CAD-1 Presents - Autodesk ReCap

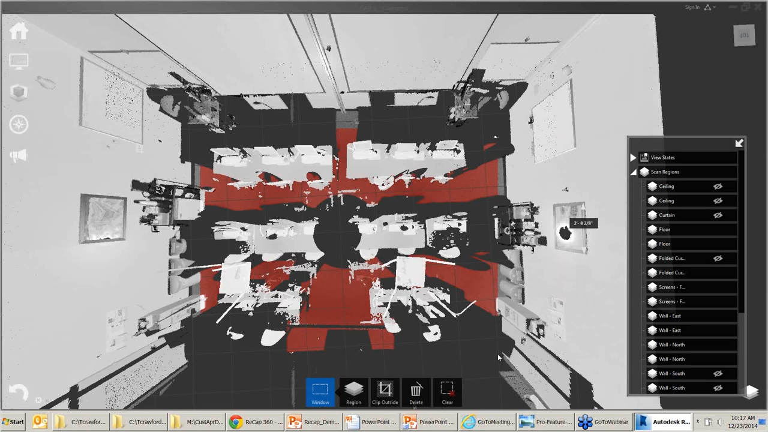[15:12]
I don't want any of that. I can select it all, delete it. There we go. Now this room's a whole lot cleaner. I can go through it. I can do, you know, remove other stuff. I could remove the pictures off the wall, but, you know, then I have holes in the wall. So whatever you're scanning, maybe it's an office building or a warehouse, and maybe there was some stuff in the warehouse.
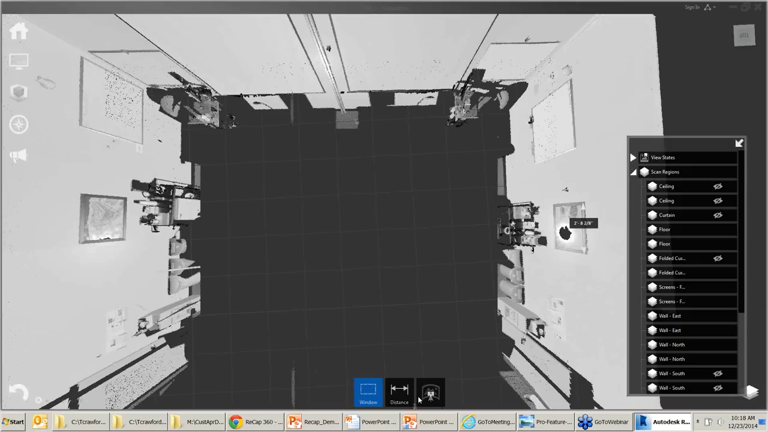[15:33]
Maybe there's forklifts or people in the warehouse. I could, I could very quickly just delete those, clean them up. I've already cropped this.
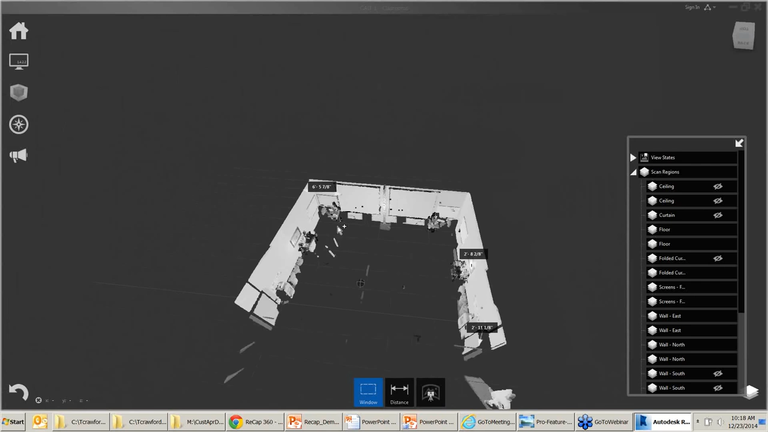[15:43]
I don't know if you noticed on some of them. I don't remember which one it was.
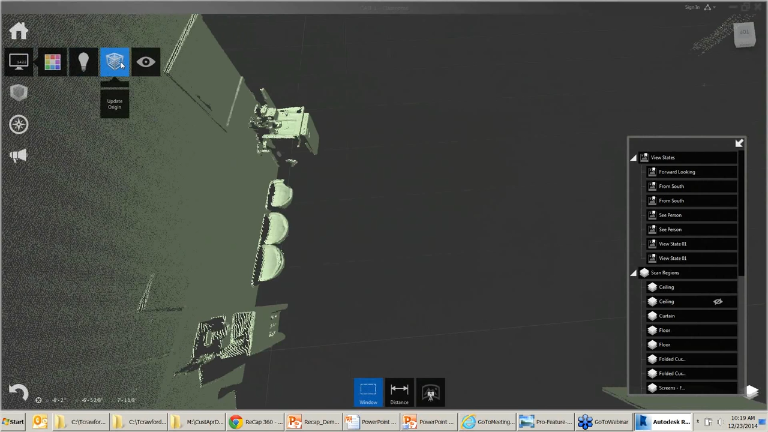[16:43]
Let's see, point display, make the dots bigger, smaller.
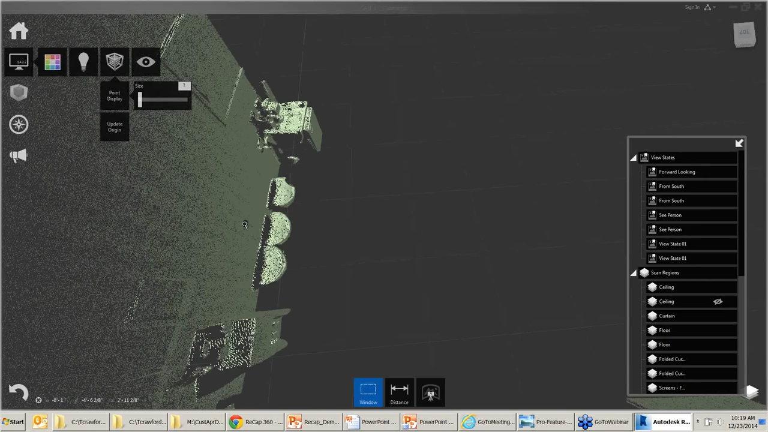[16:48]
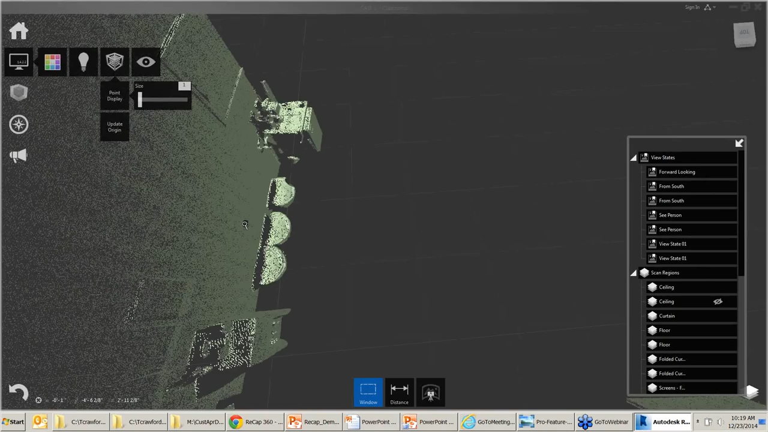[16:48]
So as I'm zoomed in, I might want to see bigger dots. So right now that's a little hard to see what is that.
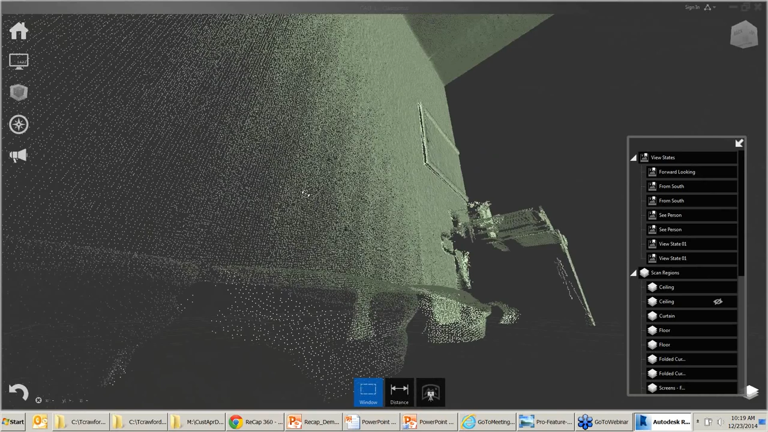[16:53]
When I'm up really close, I can increase, increase and decrease the point display. So that's one of the options.
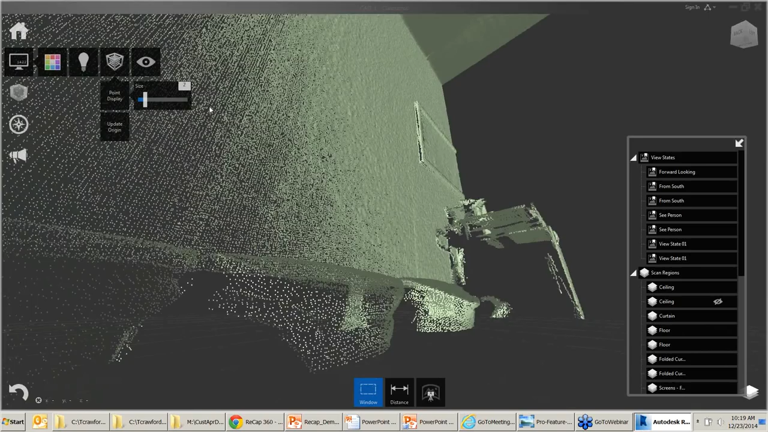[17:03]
There's a number of options in here, but I don't really do any design work. I don't use this a whole lot. Let's see what else.
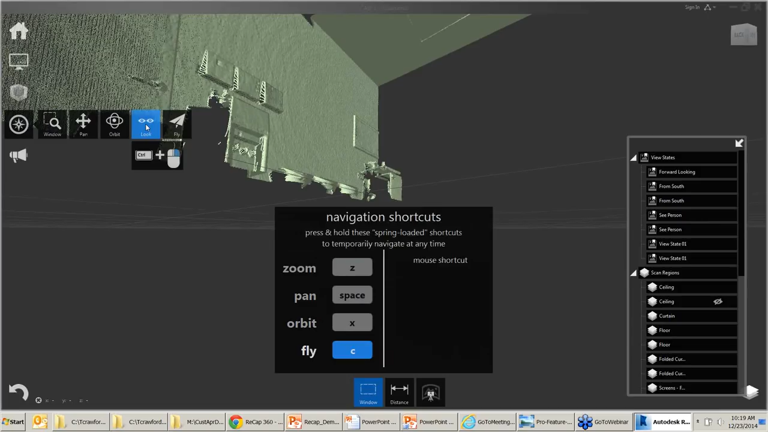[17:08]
Oh, I can look through here. I can fly. I can orbit. I can pan. It's a tool for feedback. Let's see, I can measure. I can put in notes. Whatever deletes this.
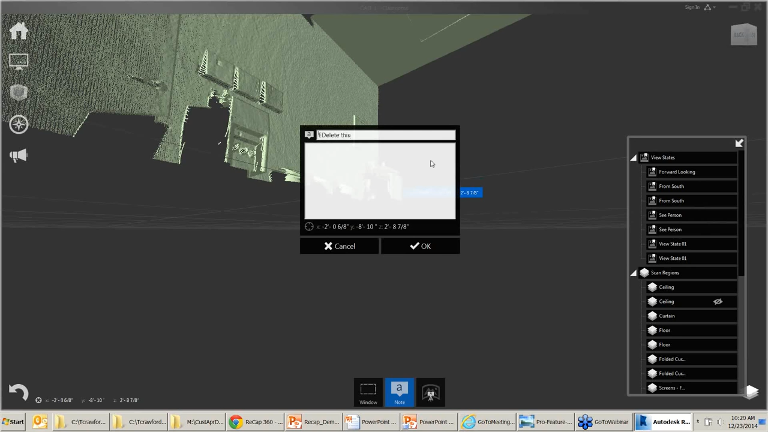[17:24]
So now I have a note in there. Or remove, or wall, wall is going to change. Or I can make a note, you know, this is a sprinkler pipe.
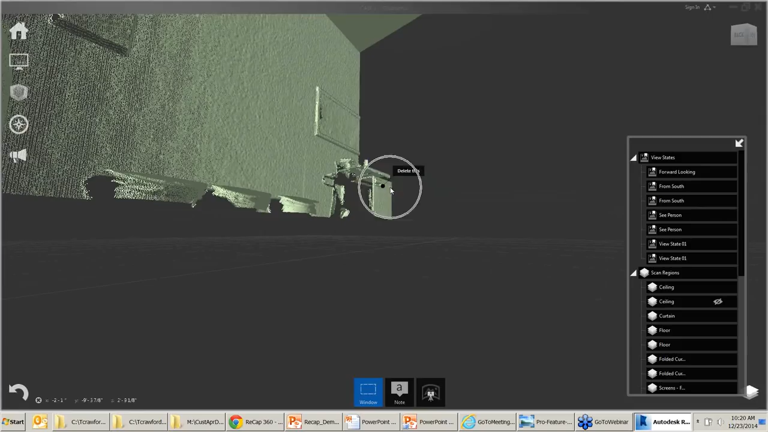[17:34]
This is a duct. This is a cable tray. This is a hollow pipe chase or unused, you know, unused whatever that, you know, can be through this item remains. This item delete. This is removed.
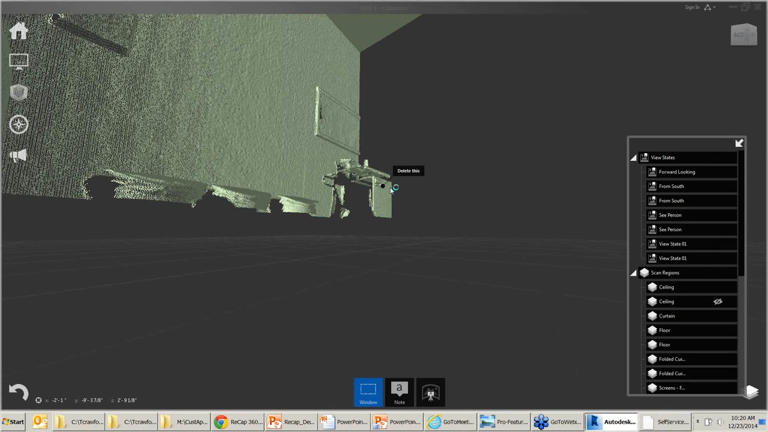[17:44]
If it's a renovation, existing facilities. I can put in notes. I can put in dimensions. I can do angles to find, okay, this is an odd angle. Well, everything in this room happens to be 90 degrees.
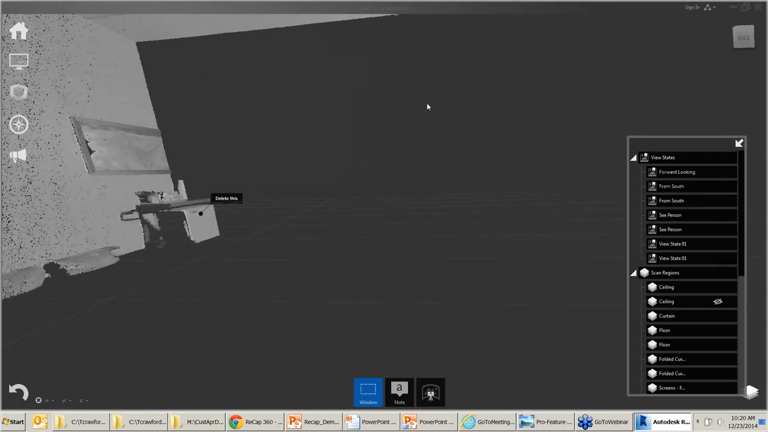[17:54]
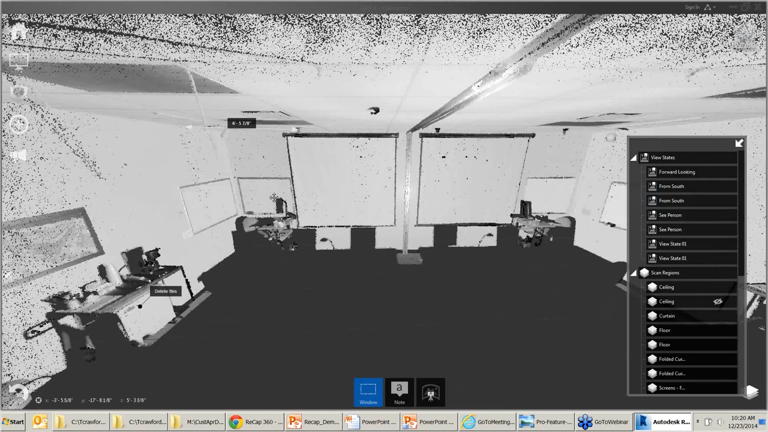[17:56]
But if I had a wall that, you know, a room that wasn't exact, I can measure angles of things.
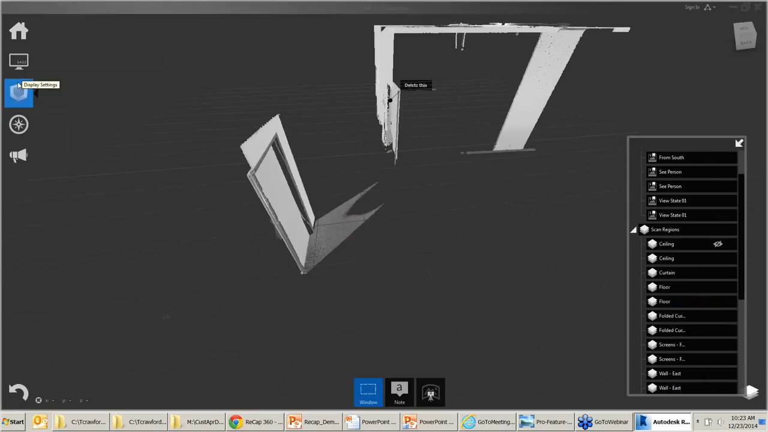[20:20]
but they'd had to bring lights down into the area so they could light
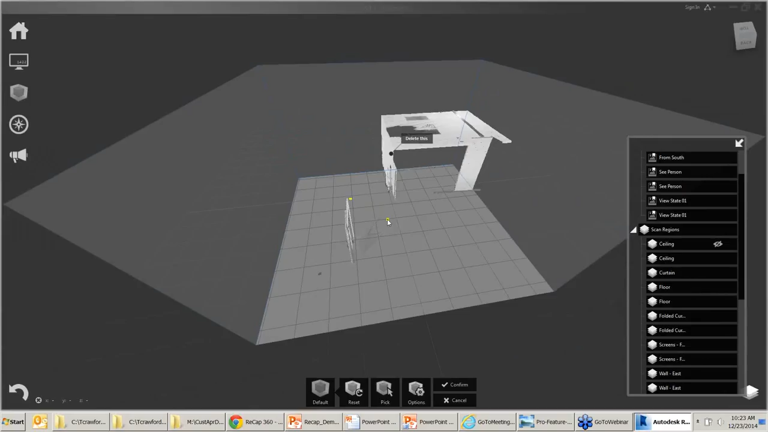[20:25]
it well enough so that the GoPro could see it and then turn that into a point cloud.
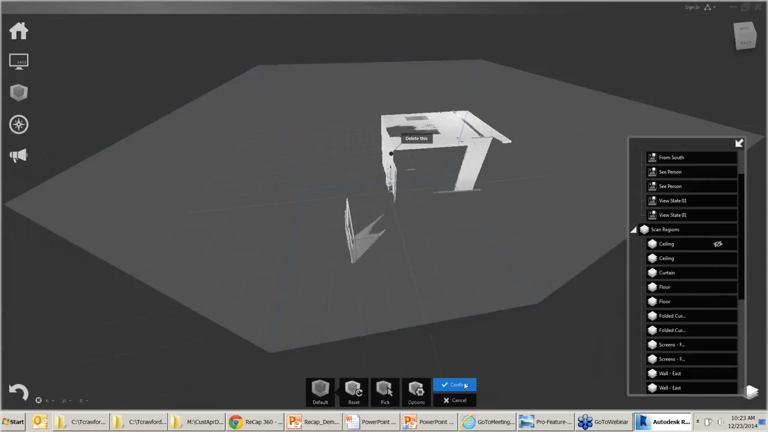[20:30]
And I think the whole photo point cloud thing is going to go a long way,
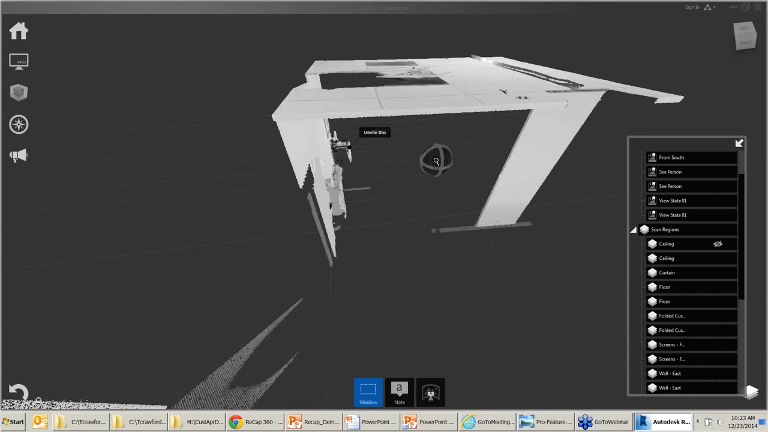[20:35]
but at the same time, it struck me that's interesting because with a laser scanner,
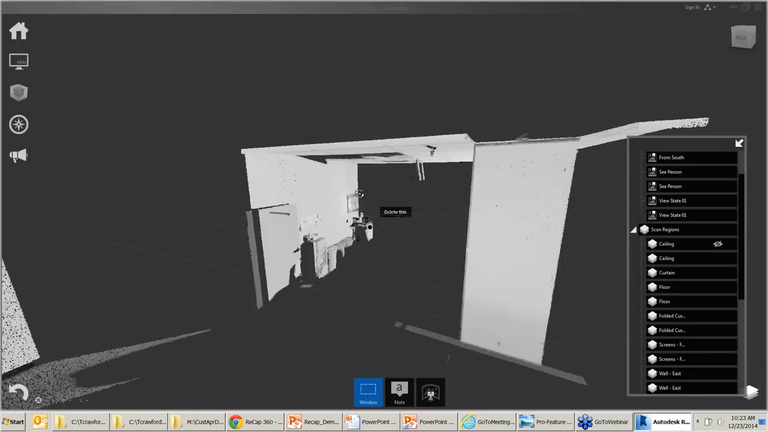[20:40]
and they had these little handheld laser scanners that were really cool. Yeah. They could go into that vault without any light or with just the light that was coming through the manhole and so forth and do the scan without light and get an accurate representation.